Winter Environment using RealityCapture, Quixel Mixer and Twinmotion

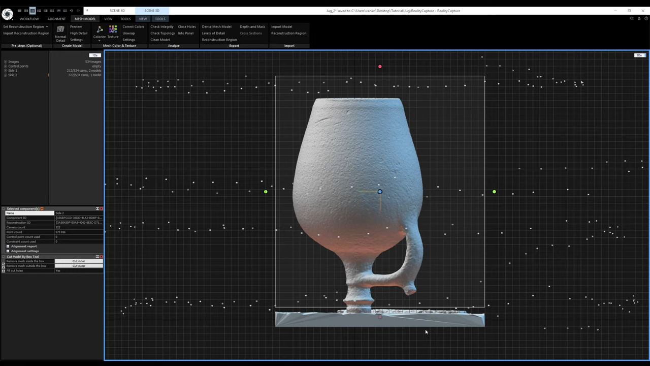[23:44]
And now I'm going to use the cut by box tool again. It's already activated, so I'll just click on cut outer. Great! Number 0 on the number pad to switch to the perspective view.
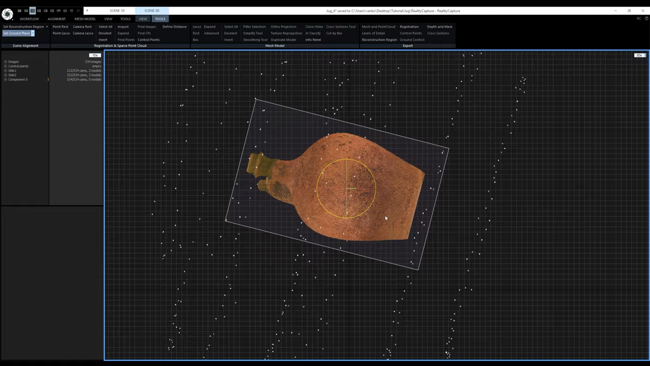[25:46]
Like this, and I also want to place it on the ground.
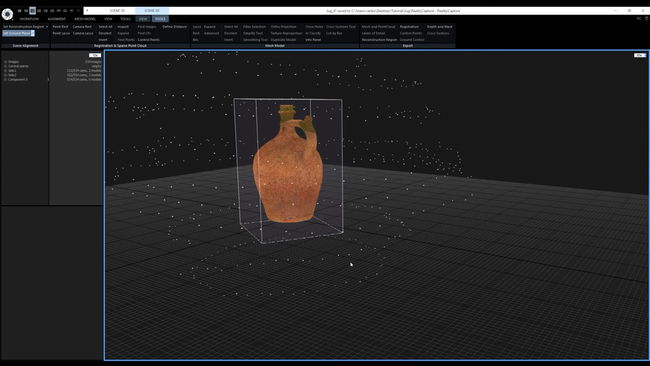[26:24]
But because of the masks, it is not visible in the 3D view. That is not a problem, because I can place the control points directly in the images.